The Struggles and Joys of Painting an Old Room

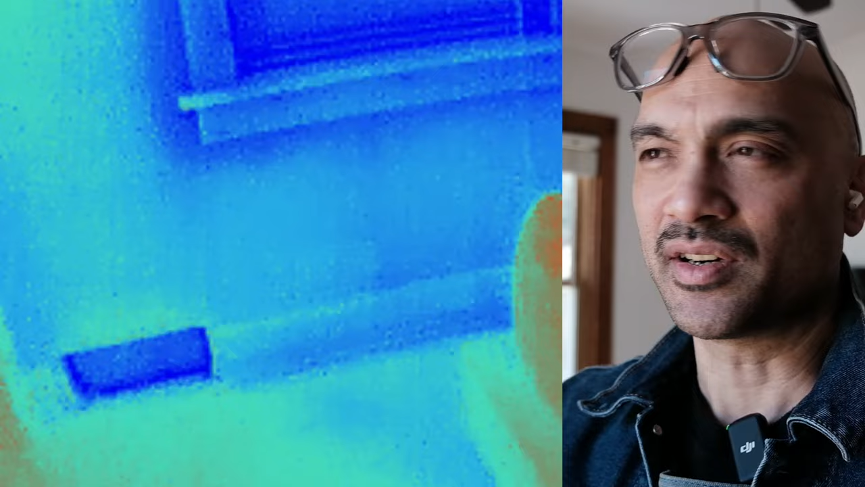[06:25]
And I found this dead register that was no longer connected to our HVAC system. And I confirmed that with my thermal camera.
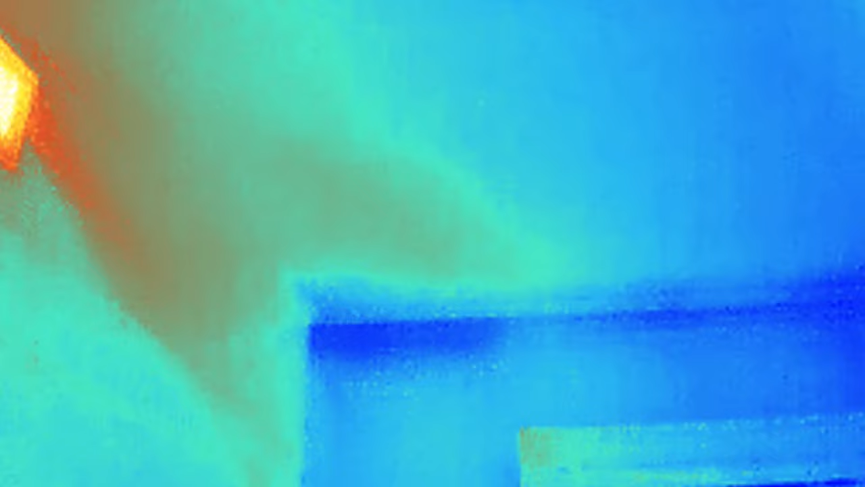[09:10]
And you can see on the thermal camera that the improvements that I made helped keep the cold air out.